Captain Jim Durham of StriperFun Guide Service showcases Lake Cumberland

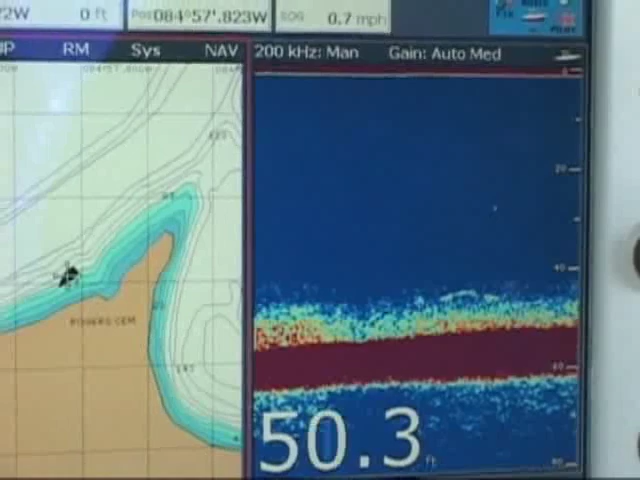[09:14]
On screen: depth 50.3 ft
So the lake's alive like anything else and it breathes, and so you see oxygen bubbles coming off the bottom.
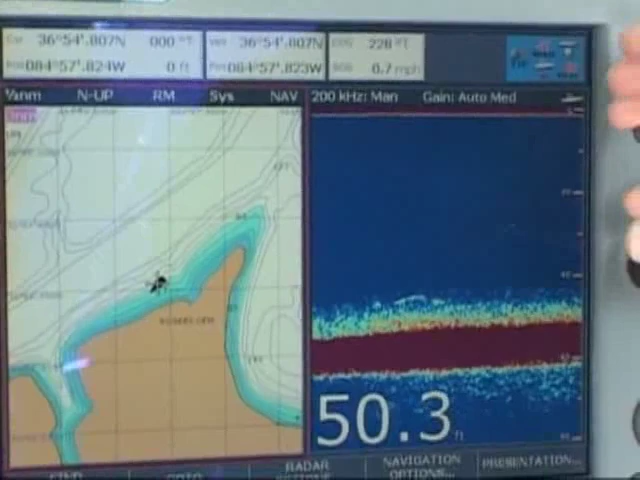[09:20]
On screen: depth 50.3 ft
So every now and then we come into a nice pod and school of fish. And then of course, again, as you can see, these are the little
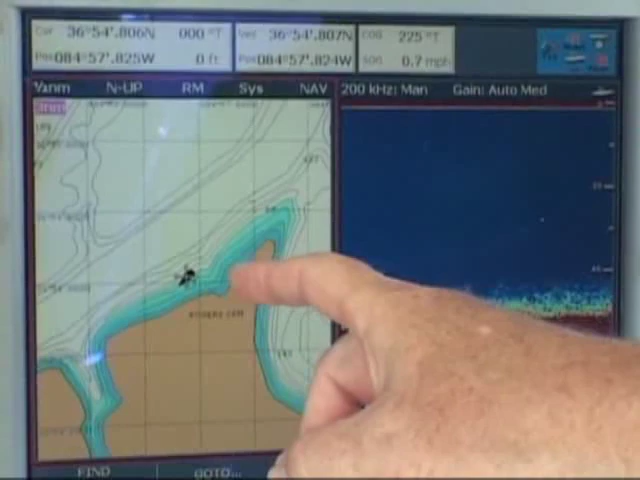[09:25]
On screen: speed 0.7 mph
shelves that we're fishing as we come along. What I'm going to do now is to take the Minn Kota and control it, and we're going to go out. We're actually going to fish right on the edge of the river channel.
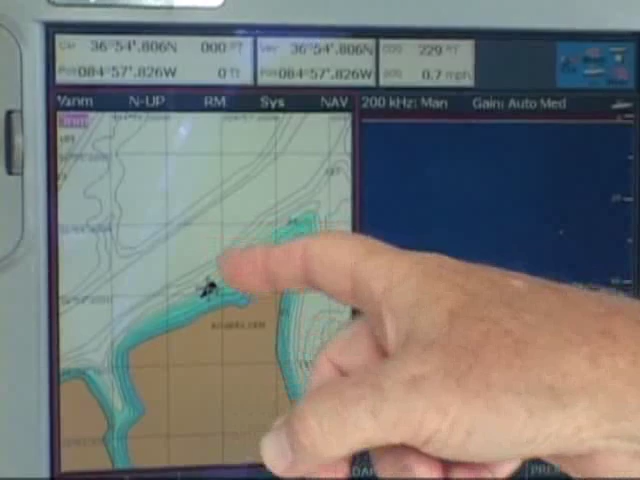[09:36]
On screen: speed 0.7 mph
Now, there's a nice fish coming in down about 40 feet.
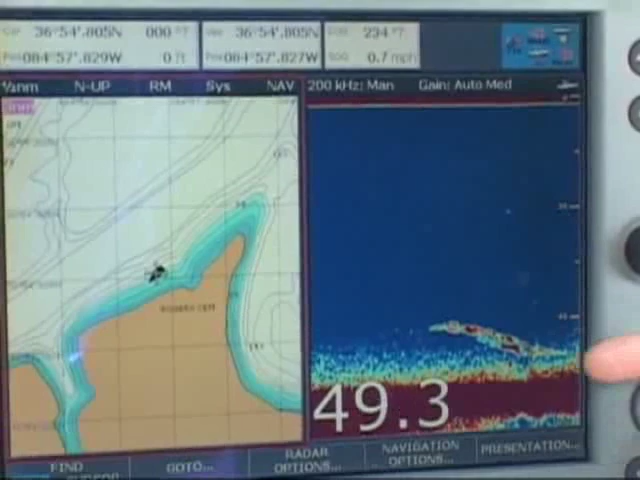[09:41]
You can see his arch right there, and then a smaller fish underneath of him.
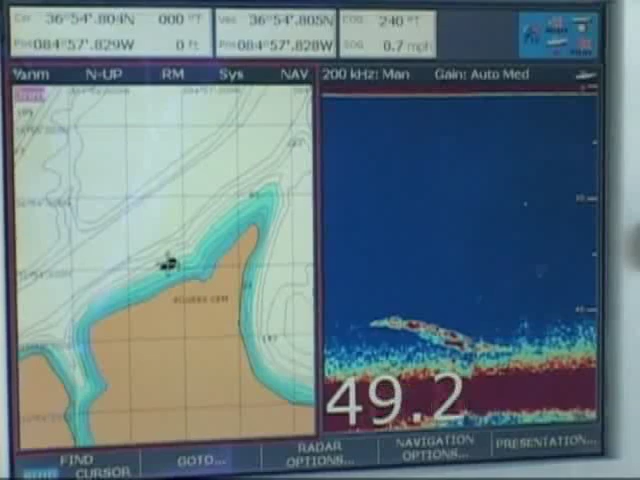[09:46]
So we've got about 8 baits at 40 feet.
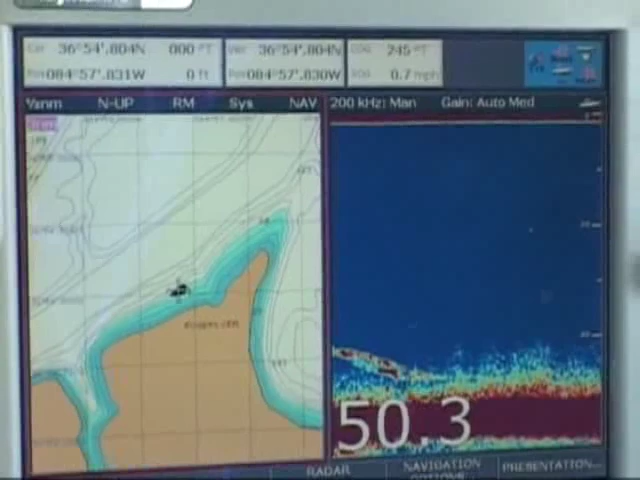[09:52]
We have several baits at 30, several baits at 20. 40 foot's been the bite today.